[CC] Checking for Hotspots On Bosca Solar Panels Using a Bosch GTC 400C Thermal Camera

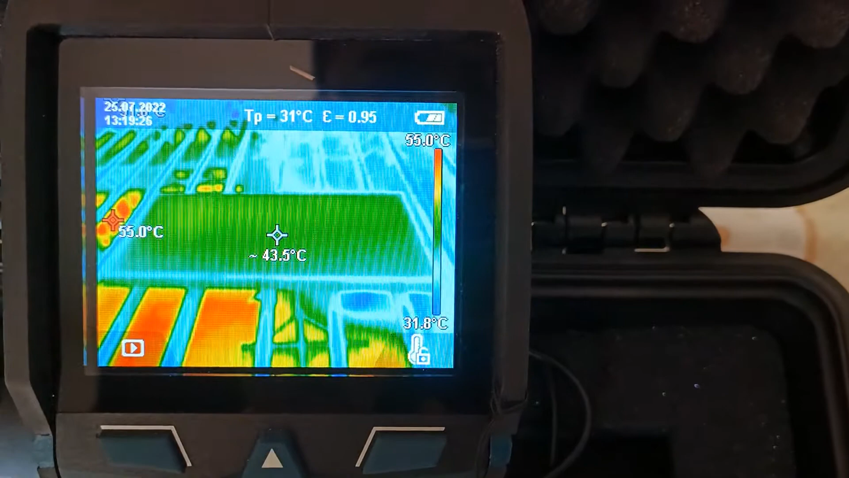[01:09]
On screen: spot 43.5°C, max 55.0°C, scale top 55.0°C
As you can see, there are no hotspots in this solar panel.
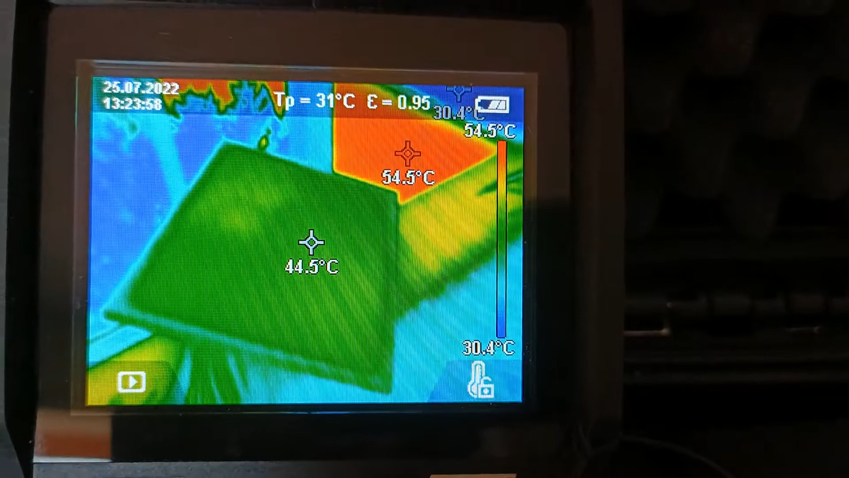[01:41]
On screen: spot 44.5°C, max 54.5°C, min 30.4°C, scale top 54.5°C, scale bottom 30.4°C
And this is my very first 25W solar panel, already in service for about one year and a half.
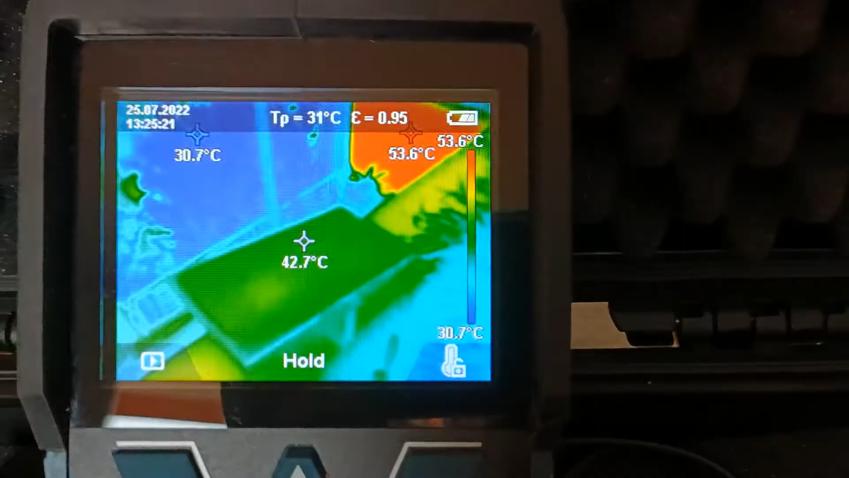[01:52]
On screen: spot 42.7°C, max 53.6°C, min 30.7°C, scale top 53.6°C, scale bottom 30.7°C
Like the others, this is also intact, without any hotspots.
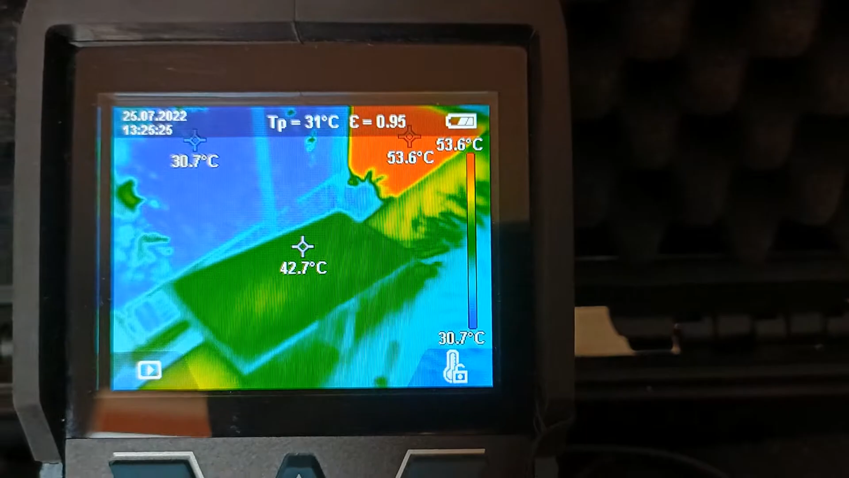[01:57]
On screen: spot 42.7°C, max 53.6°C, min 30.7°C, scale top 53.6°C, scale bottom 30.7°C
Just for comparison, I also used my BOSS GIS500C
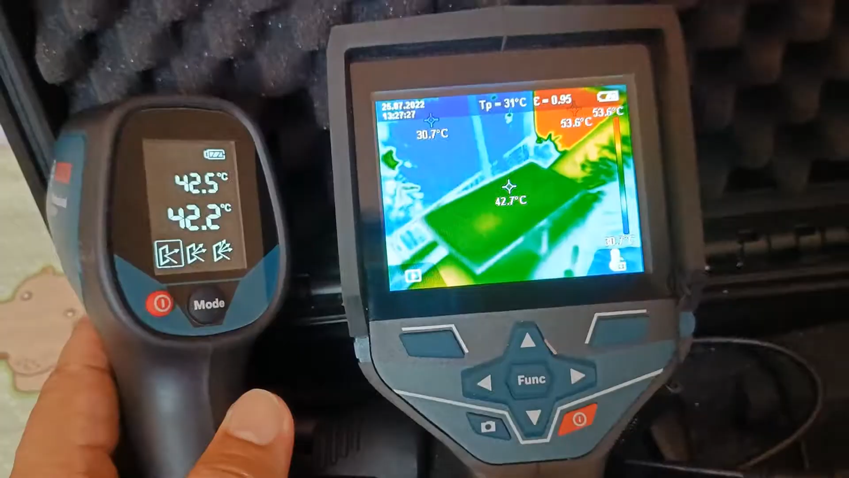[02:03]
On screen: spot 42.7°C, max 53.6°C
thermo detector on one of my 25W solar panels,
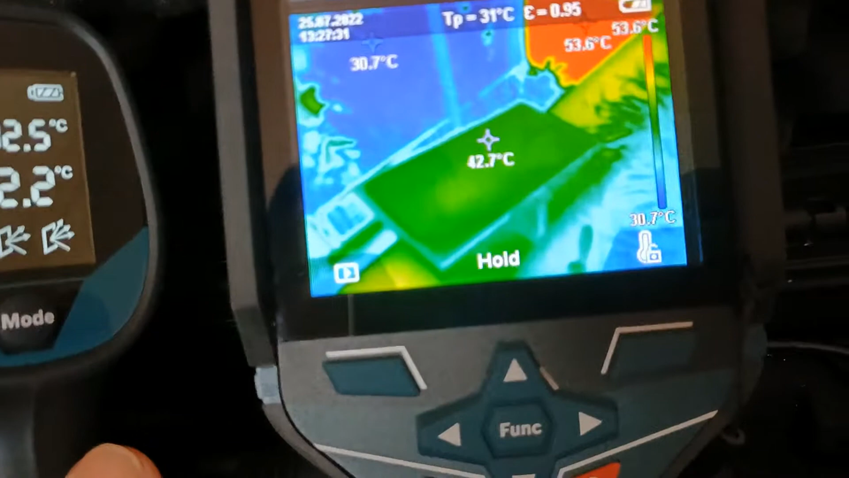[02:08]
On screen: spot 42.7°C, max 53.6°C, min 30.7°C, scale top 53.6°C, scale bottom 30.7°C
and compared its readings with the BOSS GTC400C thermal camera.
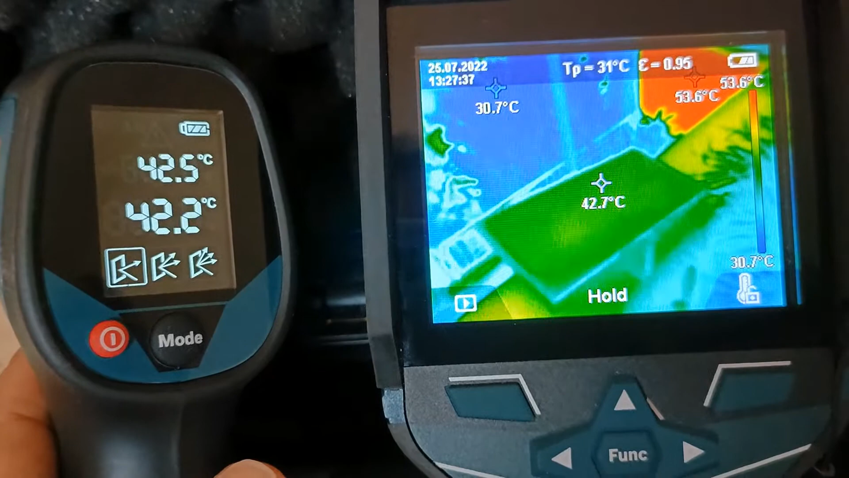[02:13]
On screen: spot 42.7°C, max 53.6°C, scale bottom 30.7°C
For my purposes, the readings of about 42 to 43 degrees Celsius were close enough to be reliable on any of them.